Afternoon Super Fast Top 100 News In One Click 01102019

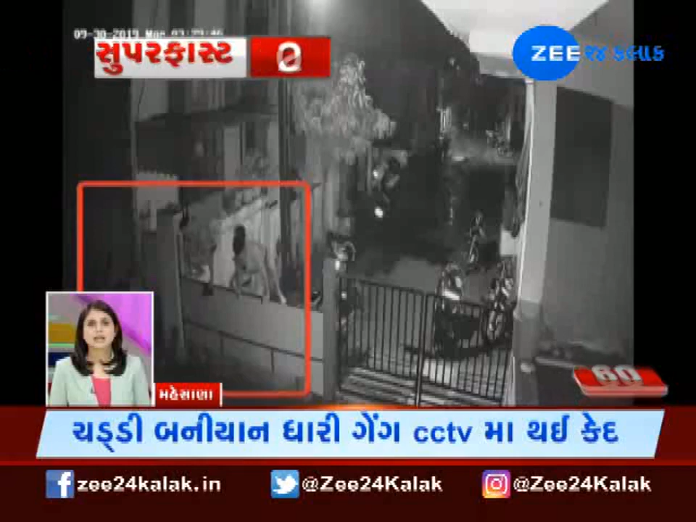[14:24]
કડીમાં ચિંતન એવન્યુ સોસાયટીમાં ચોર ટોળકીનો આતંક સામે આવતા લોકો હેરાન થતા જોવા મળ્યા. સીસીટીવીમાં ચોર ટોળકી કેદ થઈ.